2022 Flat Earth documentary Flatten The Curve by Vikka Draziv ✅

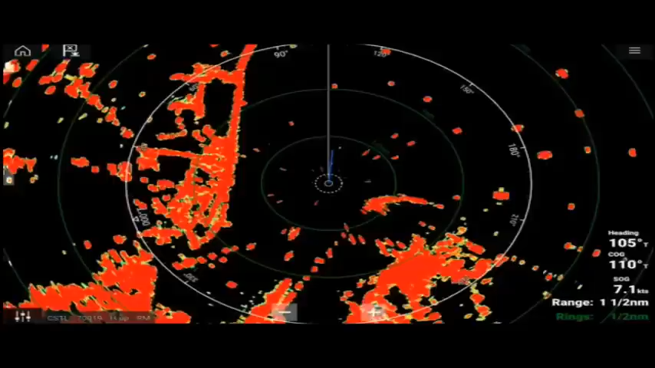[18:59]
We get it at 30 miles out. When the chief mate came up, we had told him, hey, mate, we got a contact earlier 30 miles out.
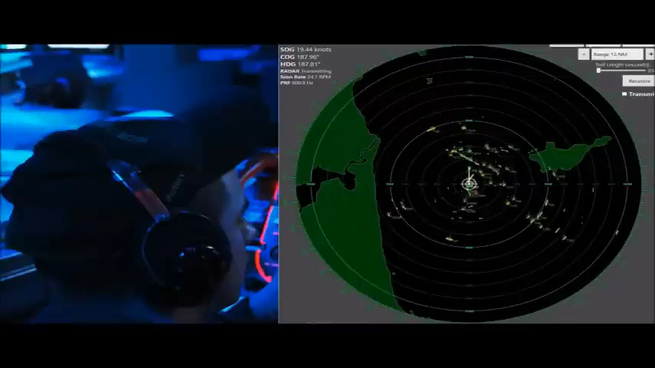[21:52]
that can be mistaken for an actual like small watercraft. So we have to be able to differentiate between that and some of the ships that we're looking for, because some of the deployments we're on,
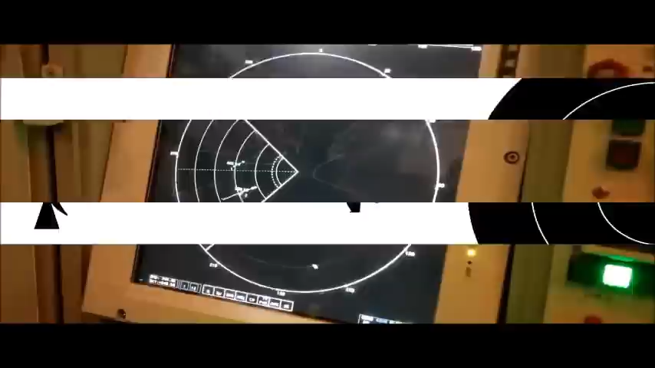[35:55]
Long story short, radar emits a signal, it bounces off something,
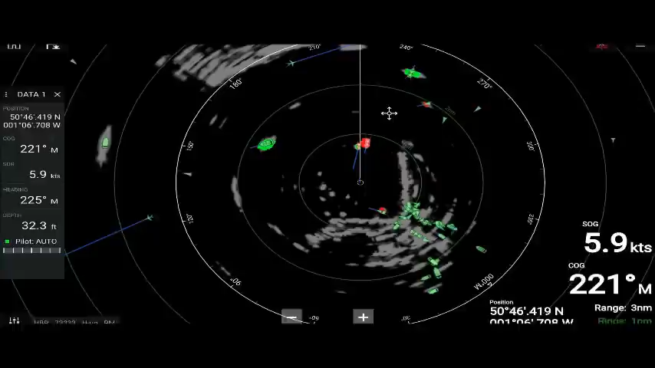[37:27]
It's flying out straight, and when it picks up something, it hits it back. It's not going around any curve. That's plain and simple. That can be looked up on your YouTube and see how radar waves work. They don't go around the curve.
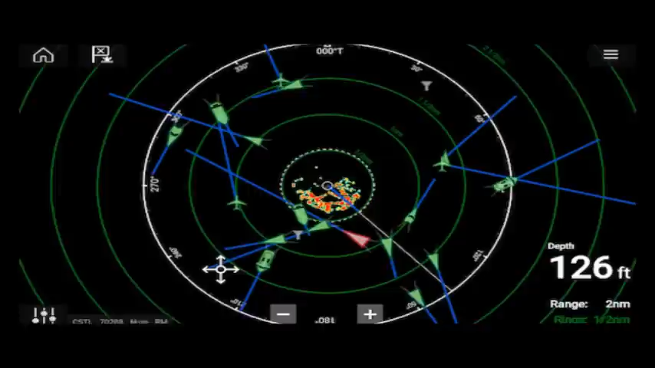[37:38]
Every diagram shown will show you straight lines. They don't show you curved lines.
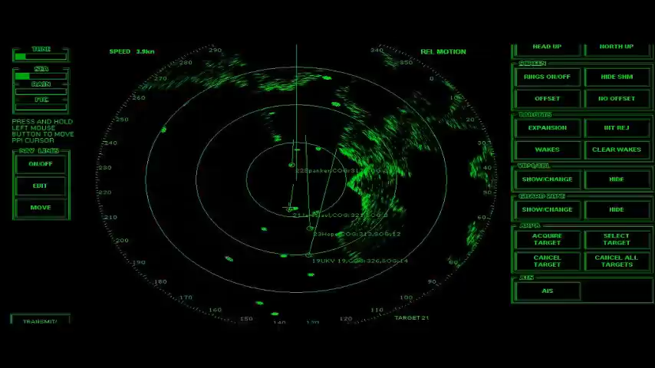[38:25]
Like, how is it that I can see this far out and it's not like over the horizon or curve, because it's so far.
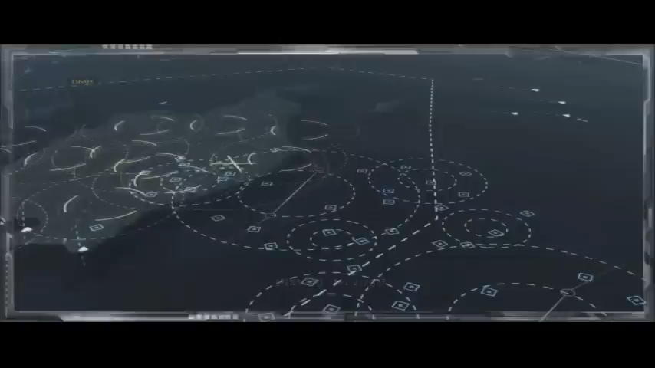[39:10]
So you understand, like, the angle that you have to take to be able to track this aircraft from a ship that's moving on the water.
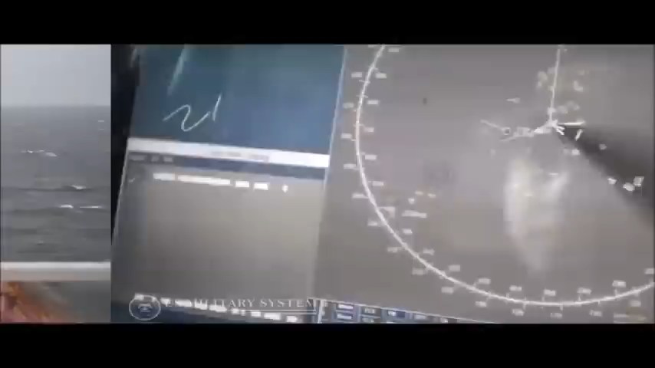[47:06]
I'd like to point out that I see now that I didn't see before is that you have a magnetic compass and you have a gyro on any ship.
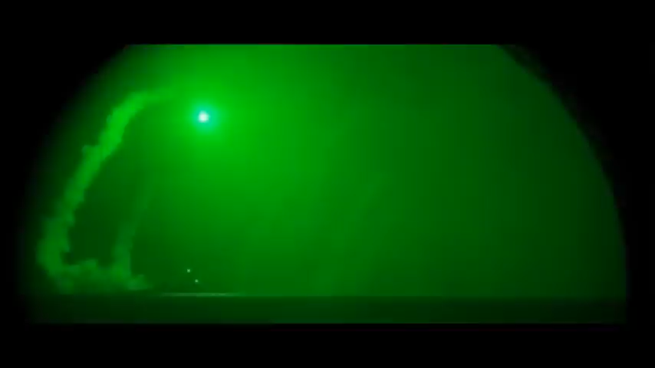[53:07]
This was in 2015, they had state of the art, what do they call them?